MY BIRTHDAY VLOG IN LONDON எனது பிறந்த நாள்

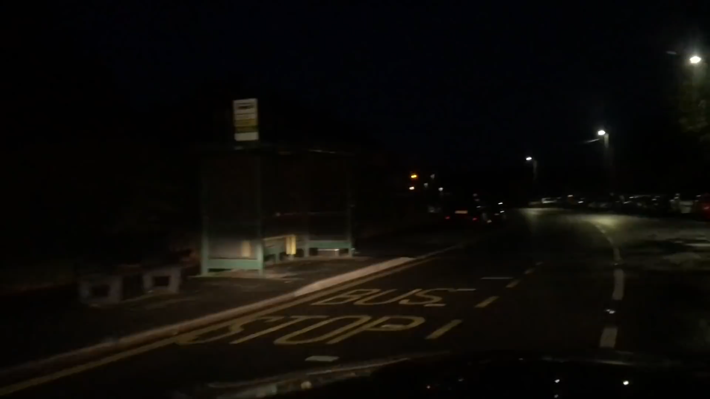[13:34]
6 o'clock க்கு மேல எங்க மனிதர்களுடைய நடமாட்டம்லாம் ரொம்ப கம்மியாயிரும். Just car light இதெல்லாம் தான் பார்க்க முடியும்.